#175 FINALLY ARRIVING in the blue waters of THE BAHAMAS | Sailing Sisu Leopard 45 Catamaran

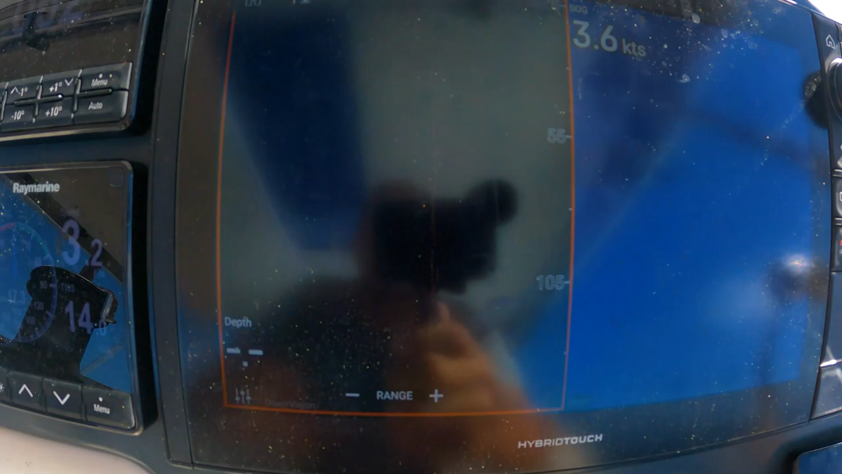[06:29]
On screen: speed 3.6 kn
we set it on 105 it still says no depth
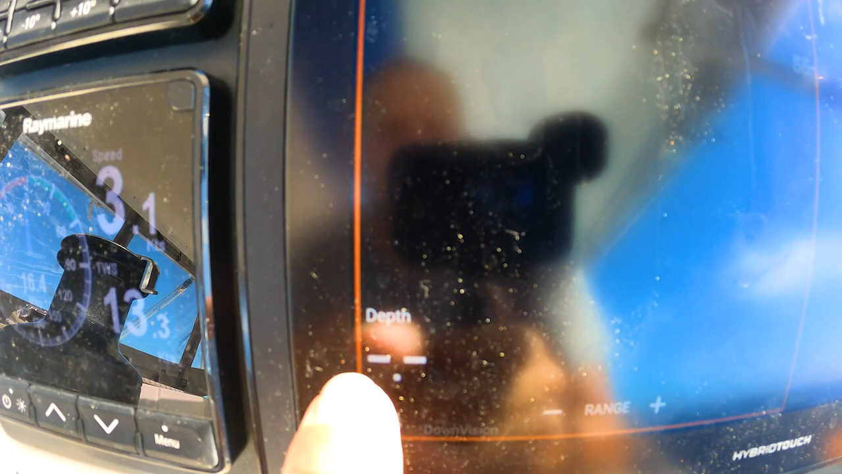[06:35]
cannot read it on both the sonar and
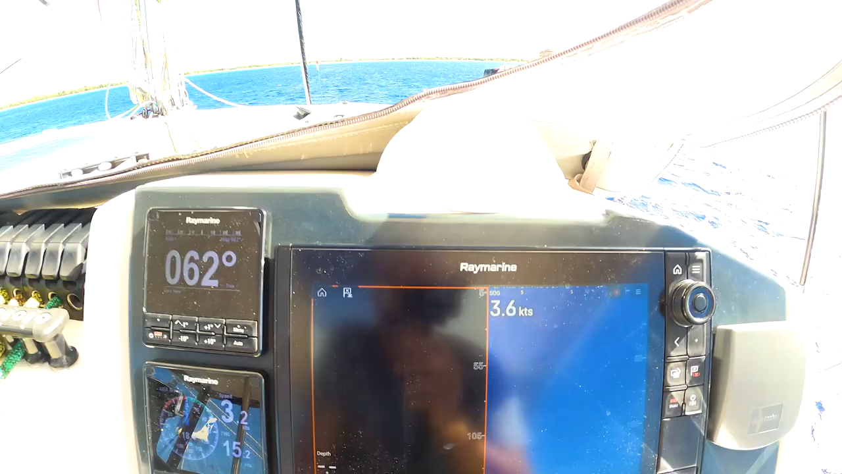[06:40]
it's just like there's the land
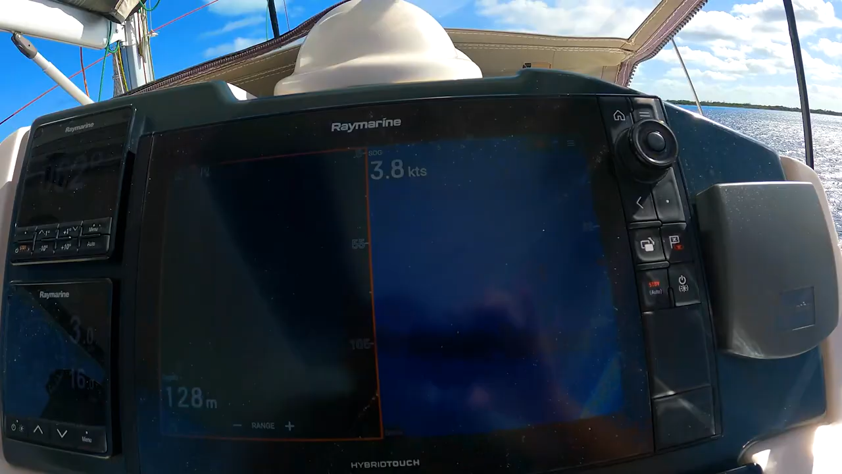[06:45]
so we know maybe 400 meters away and here we can see it starts to rise
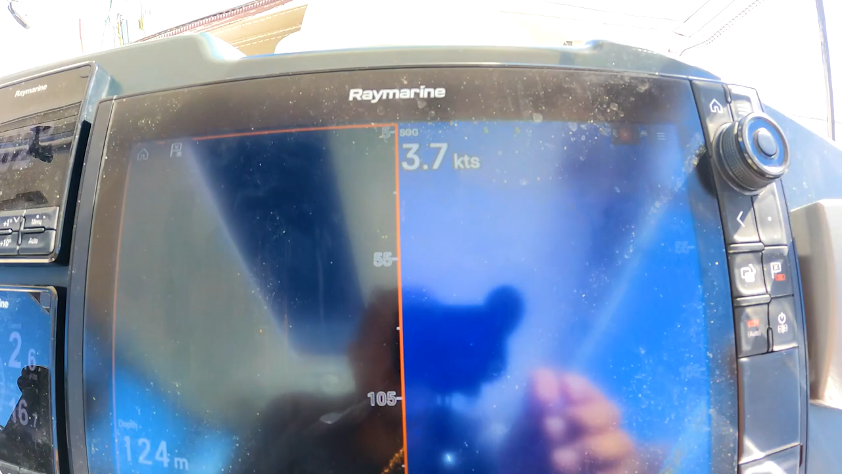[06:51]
On screen: depth 124 m, speed 3.7 kn
from 120 meters this is a drop-off of naut
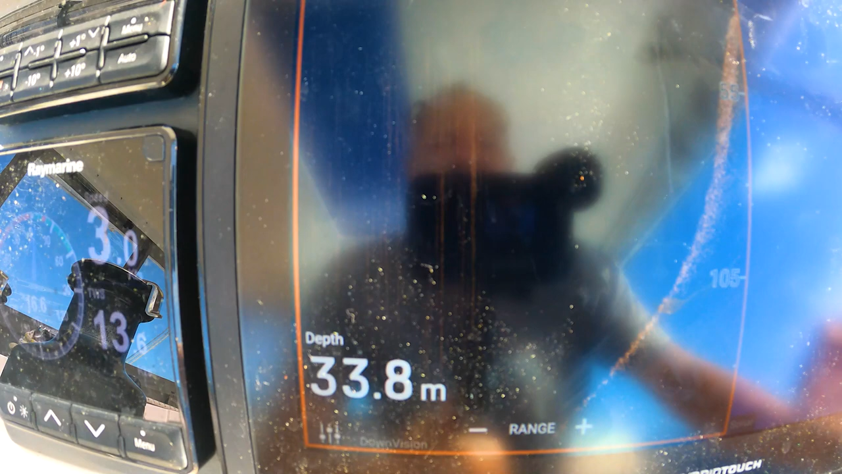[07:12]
On screen: depth 33.8 m
now we're from 100 meters 120 meters to 30 meters